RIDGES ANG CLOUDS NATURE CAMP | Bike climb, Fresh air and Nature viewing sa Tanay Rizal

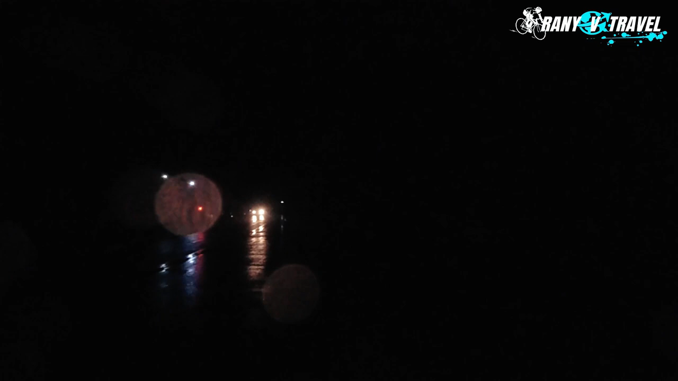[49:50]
So, matirik po yung akyatan dito, pero tsatsakayin na lang natin. Anyway, pauwi naman na po. 8 o'clock. Tay-tay area po. Medyo delay.
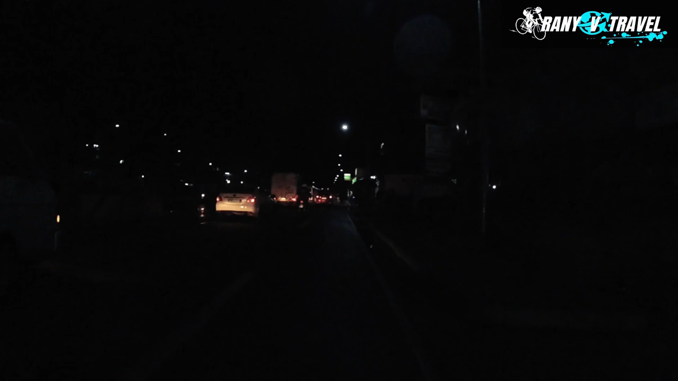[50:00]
Ginabi. Tay na ng konti. 8:20. Nakasisip na po tayo.